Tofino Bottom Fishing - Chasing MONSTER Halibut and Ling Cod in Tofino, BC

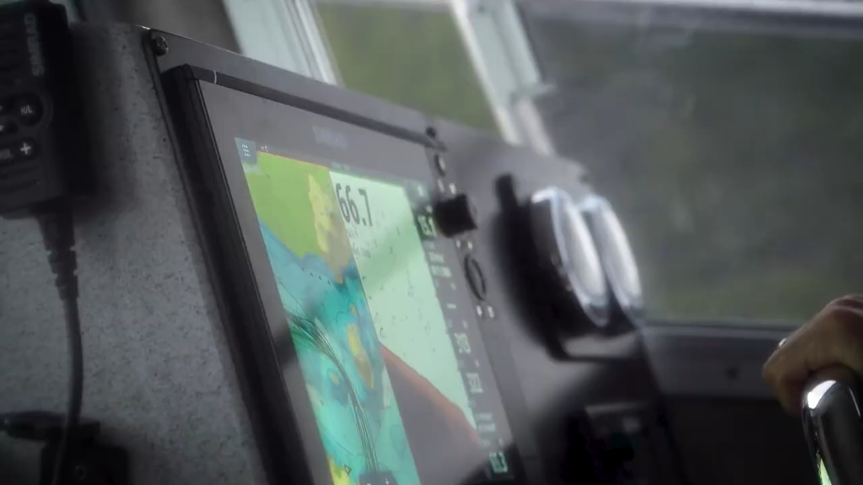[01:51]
And we're so lucky to have our Simrad units, the detail they give us in finding locations.
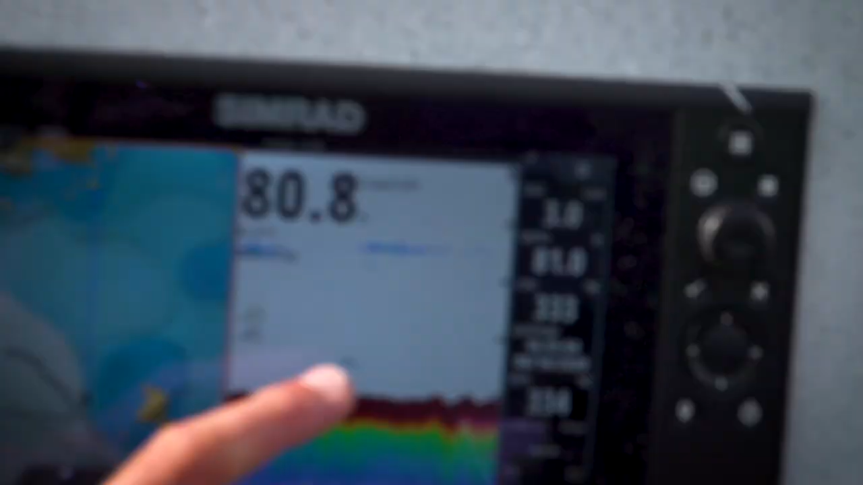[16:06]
Yeah, look at that. Nice fish right there. You know what that is, eh?